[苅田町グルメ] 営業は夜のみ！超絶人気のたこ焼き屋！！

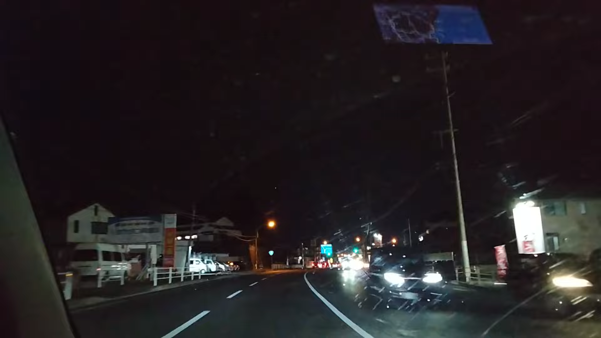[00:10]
ここのたこ焼きさん何だっけあれ何ソルトやったっけオリーブオリーブやったっけなんかね、変わった味があるんよねそうですねで、全種類買ってちょっと味比べをしてみたいと思います皆さんね、食べたいのがあったらぜひ来てね、食べてくださいねこれ15線をこれ、神田方面に向かうよねそうですねざっくり言えばオイタ方面ああ、ざっくり言えばオイタ方面ね中津方面ね中津方面中津方面で、ルミエールがあるんですよ神田のそこのとこにあります
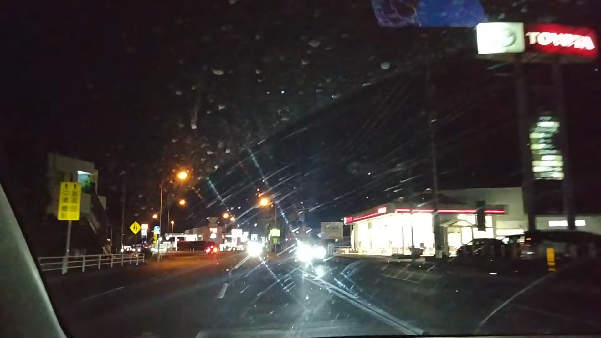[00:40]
場所はすごく分かりやすいですよ道沿いにあるよね、15線のねはいもうそこかなもうそこよねもうそこかな
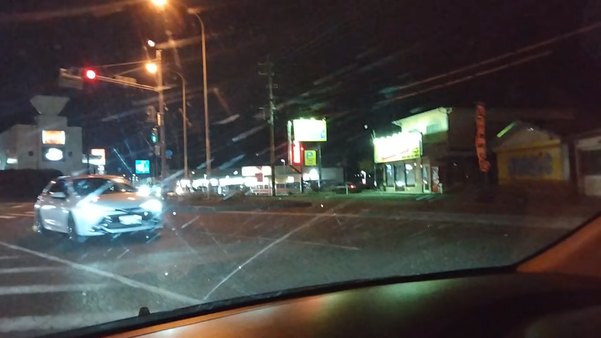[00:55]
ここから右折レーンに入ってください横橋市街の方にね行ってくださいね